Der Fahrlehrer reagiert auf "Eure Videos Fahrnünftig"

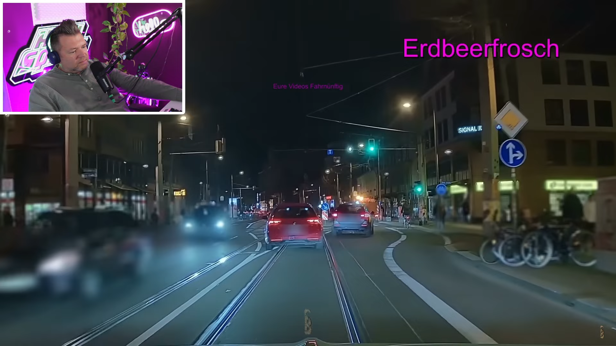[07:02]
Tja, wie peinlich, dass gerade die Straßenreinigung auch rechts ranfährt und uns alle vorbeilässt. Und der König schön über die Sperrfläche drüber. Jawohl, aber das Ding ist jetzt, finde ich sehr schön,
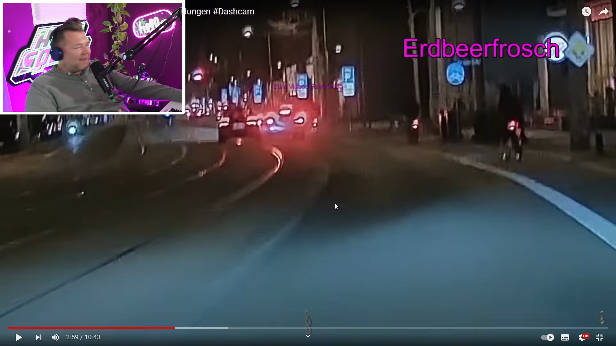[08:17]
Ne? Die haben gesagt, Digga, warum soll ich dich jetzt hier reinlassen? Und jetzt ist er genau wieder an derselben.